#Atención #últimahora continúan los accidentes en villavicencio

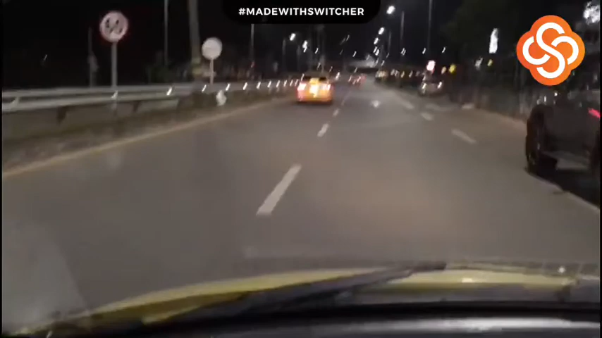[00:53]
La vía nueva que lleva hacia el sector de Porfía,
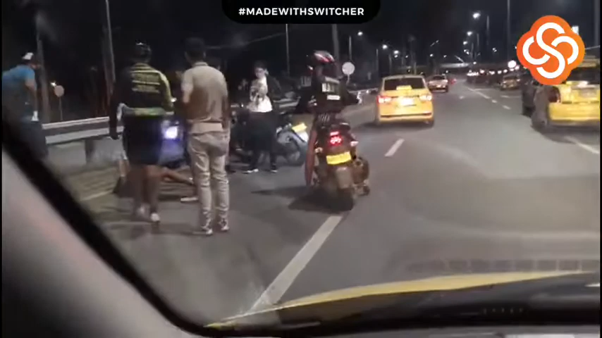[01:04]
un motociclista pierde el control de su vehículo y se estrella. Ya están llegando a esta hora las autoridades, ya están llegando las ambulancias y todo el tema para la investigación del caso.
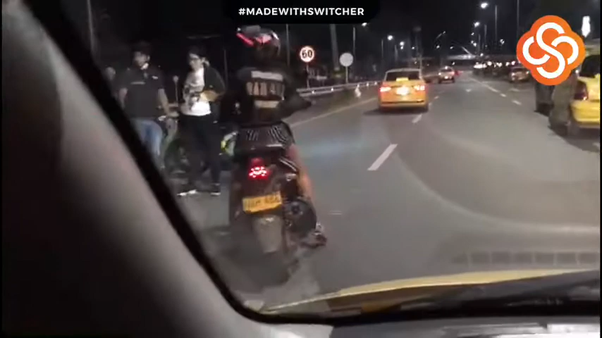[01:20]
Y esto es lo que está sucediendo a esta hora en las vías de Villavicencio.